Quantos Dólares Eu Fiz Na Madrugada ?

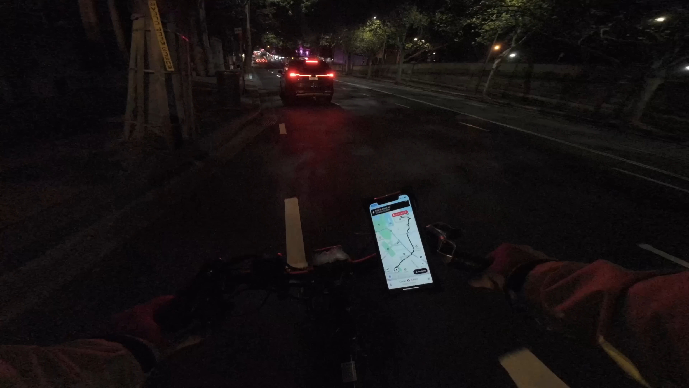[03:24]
Olha só. Lisinho, lisinho o asfalto. Fresquinho. Ficou bom, porque antes tava meio que tipo com uns buracos aqui, tá ligado? Agora tá bacaninha, ó. Nem vi quando eles asfaltaram isso daqui.
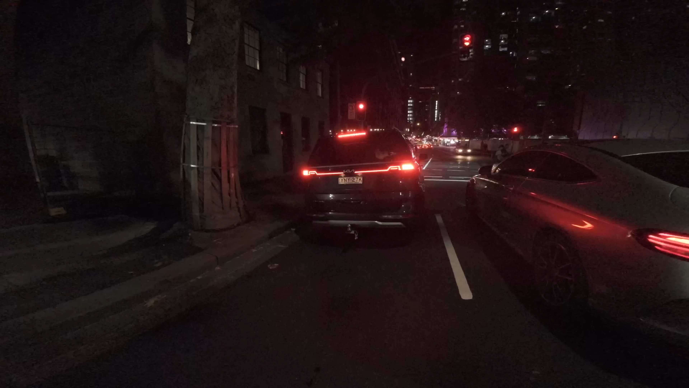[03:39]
Acho que o pessoal vem aqui na madrugada e asfalta o negócio rapidão.
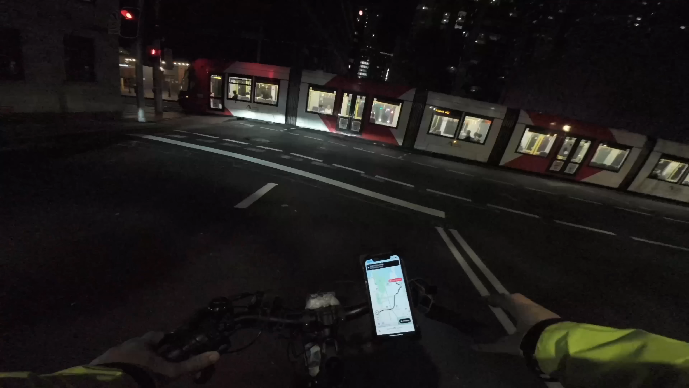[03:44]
Ó o bondinho passando. Assim que ele passar, nós já mando a bala.
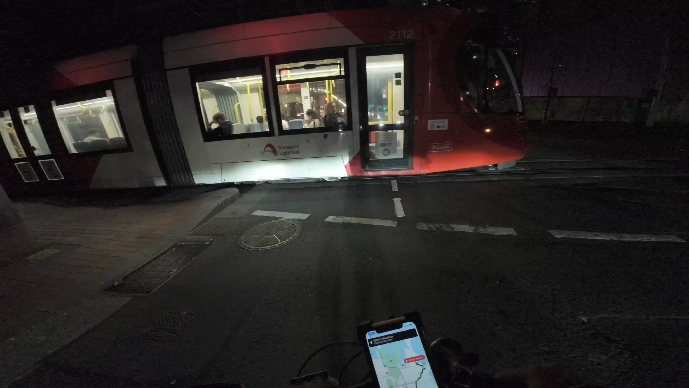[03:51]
Passou o bondinho. Agora acho que dá pra gente ir.
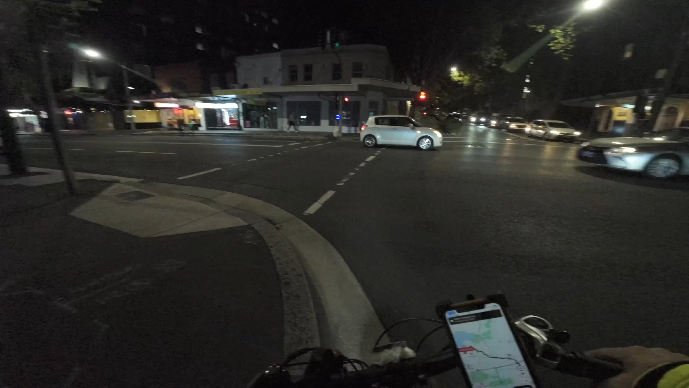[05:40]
Vamos passar aqui pra gente poder pegar essa cena aqui, ó. Parece que a menina tá muito louca de... Muito louca de vodka, alguma coisa assim.
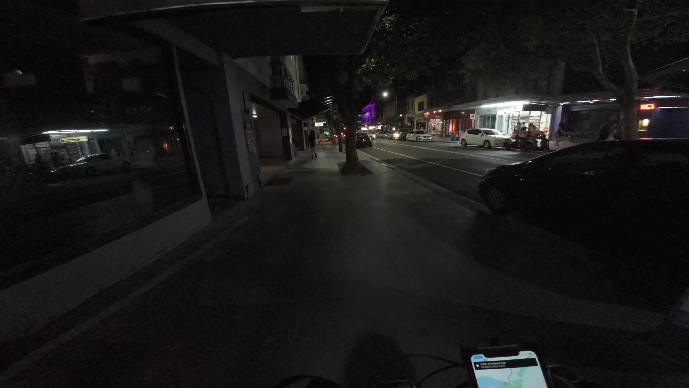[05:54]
Eu vou só andar na moralzinha aqui pra ver o que tá rolando. Eu vi aqui antes que ela tava meio louca, dando uns pulos e tal. Caraca, a bichona tá muito louca, né? Louca, louca, louca, fio, ó.
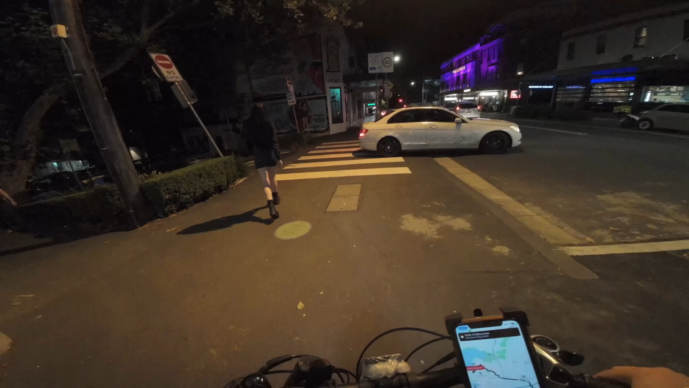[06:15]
Beleza, vamos focar no nosso aqui, né? Deixar esse pessoal maluco aí pra lá. Vamos entrar aqui, ó. Pegar a nossa... Será que dá pra passar por aqui? Caraca, nem sei.
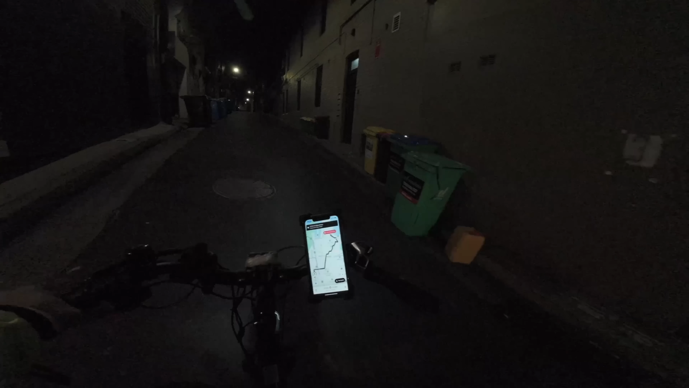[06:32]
Pegar aqui, ó, o bequinho. O bequinho noturno. Caraca, gostei desse bequinho aqui, ó. Vamos ver se vai dar certo de passar por aqui. Tomara que não seja rua sem saída, né? Senão vai dar ruim pra nós. Vamos ver... Caramba. Ah, que lugar é esse?
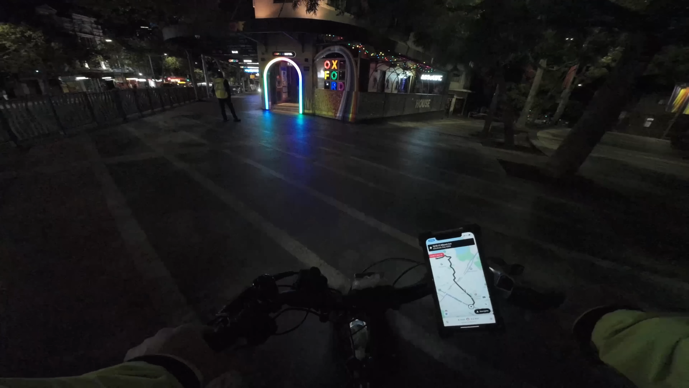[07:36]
Aqui, isso aqui é uma boatezinha, ó. Parece que já tá fechada, já. Olha só. E aí, ó, acabamos de chegar aqui em King's Cross. Esse lugar que tem esse billboard da Coca-Cola. Esse aqui é um lugar bem agitado, vocês vão ver. Tem vários restaurantes, tem uns barzinhos. Tem de tudo aqui um pouco, sabe? Antes era até um pouco mais agitado.
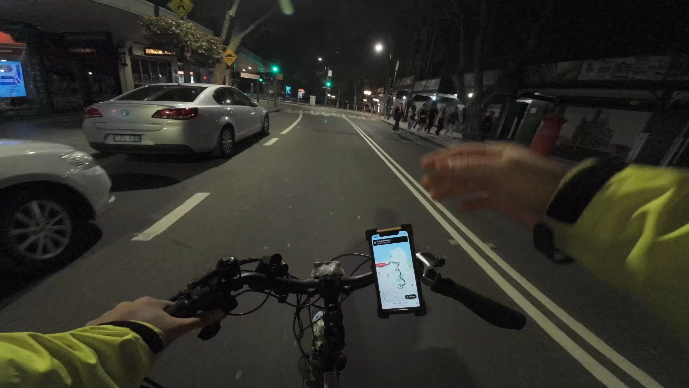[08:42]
Aí os pais só falam, ah, não, na volta a gente passa ali. Foi que nem eu com vocês aqui agora. Falam que na volta a gente passa ali no bar de strip. Mas é só pra mostrar por fora, né, logicamente. Eu não vou entrar lá dentro. Vou mostrar pra vocês depois. É, já estamos chegando perto lá já do endereço que a gente vai entregar. Aqui é um lugarzinho bem legal, esse bairro aqui que a gente tá. Ele é bem calminho aqui, não tem muito tráfego de carro. E ali embaixo ali já é o mar.
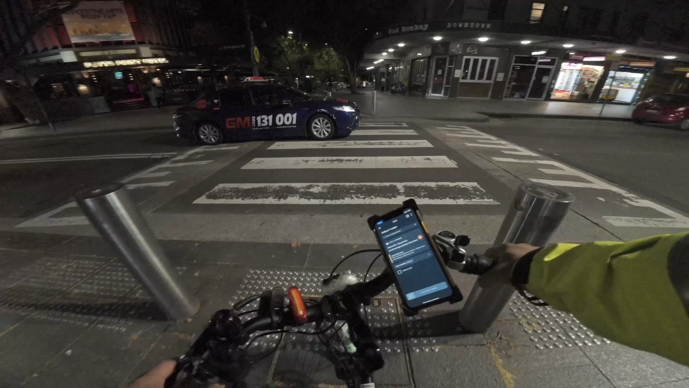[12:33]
E caiu uma entrega rapidão ali no MC Donites. Aí a gente vai passar perto da casa de... De swing aqui, mais ou menos, ó. É aqui, ó, chama Showgirls. Fica a Jasmine aí na porta aí já.
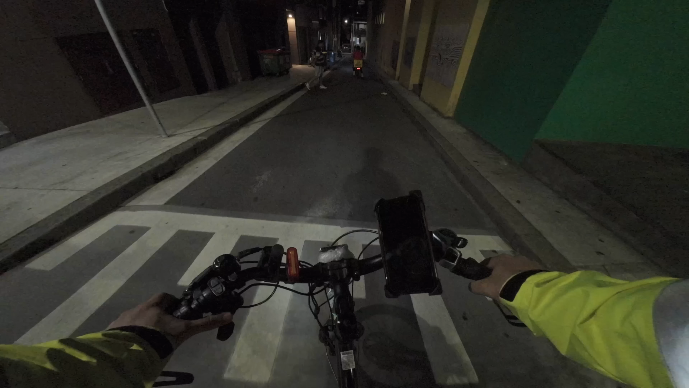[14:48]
É o tiozão já atravessando aí pra cima da gente.
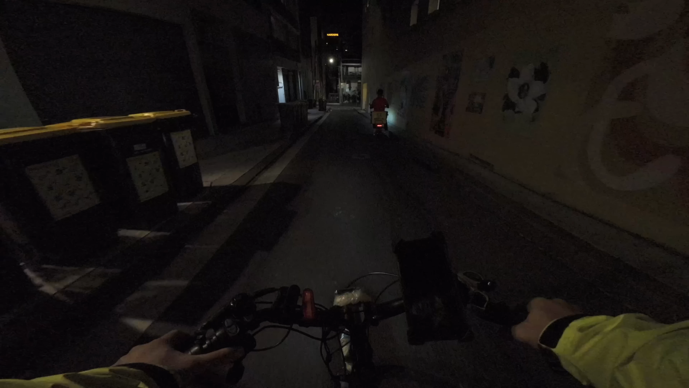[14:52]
Vamos começar a pegar os bequinhos aqui, ó. Vou pegar os bequinhos secretos pra gente poder chegar lá mais rápido. Ó, esse bequinho aqui tá bem gourmet, né? Colocaram aí umas florzinhas e tal.
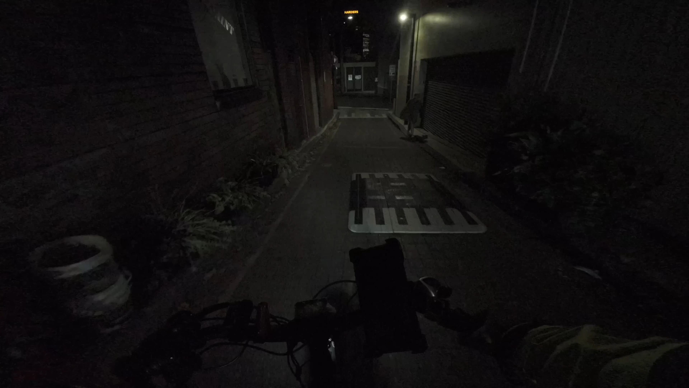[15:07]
Nossa, essa rua aqui tá bem escura, viu? Meu Deus do céu.
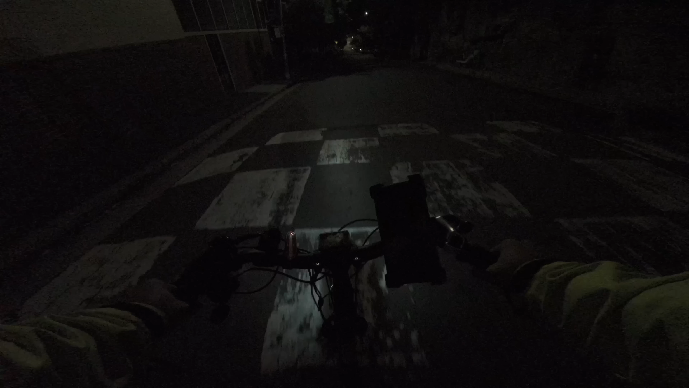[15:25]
Ah, acho que eu vou ter que dar uma olhada no mapa. Vamos ver aqui. Ah, acho que eu acertei.
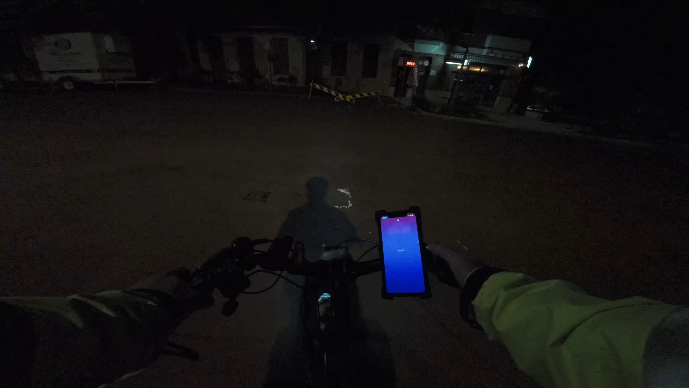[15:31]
Acho que essa rua aqui mesmo é no número 88. Não, eu achei que não, já foi bem rapidinho. É nesse prédio daqui, ó.
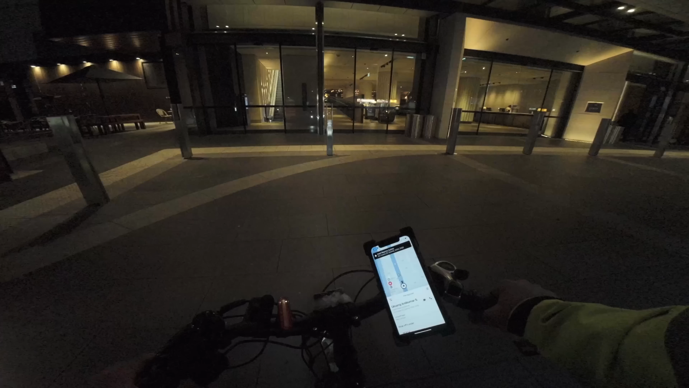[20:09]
Ah, não sei como é que pronuncia isso, não. Mas é um hotel bonitão aqui, ó.